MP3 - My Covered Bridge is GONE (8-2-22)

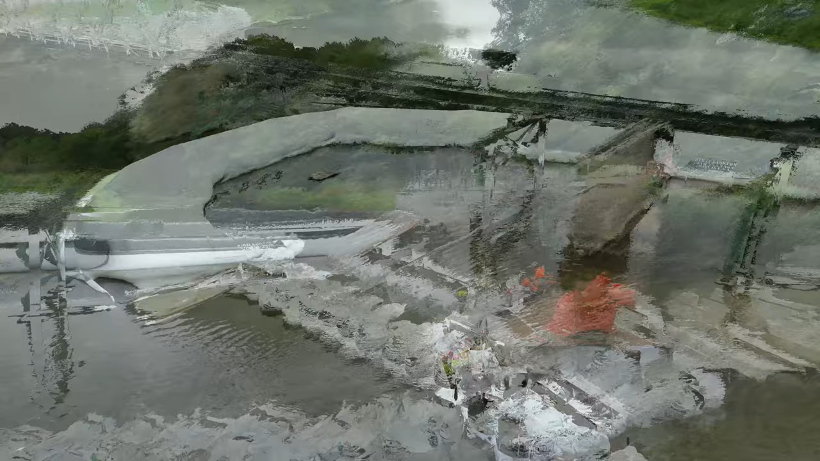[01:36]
part of the river and in they sort of lead up